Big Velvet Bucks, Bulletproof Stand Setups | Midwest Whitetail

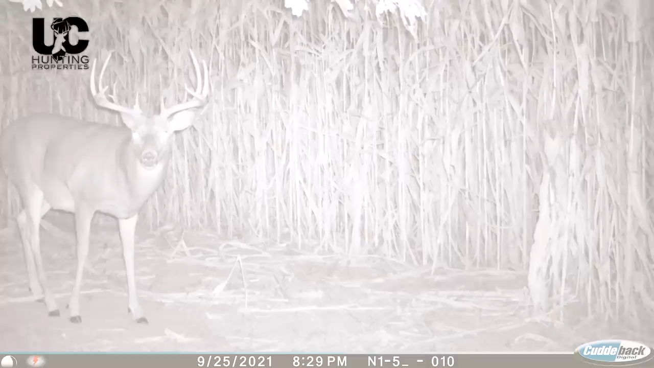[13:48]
We actually had an encounter with him, but we don't have any footage. And last year we had him on that four or five year old line. We weren't really sure.
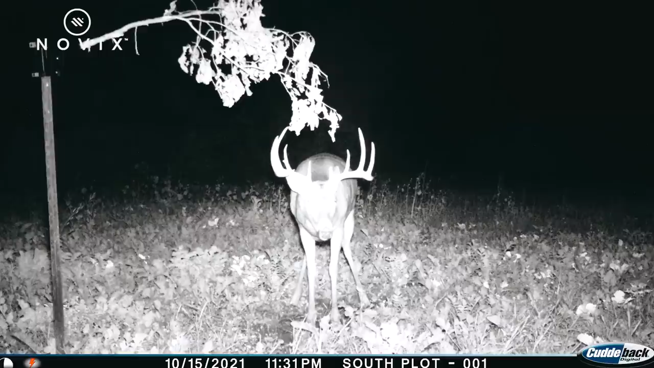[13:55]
I'm kind of leaning toward him being five this year. Not sure if he's on the hit list like Grant said, but a really good looking deer and a deer that I'm sure we'll have an encounter with.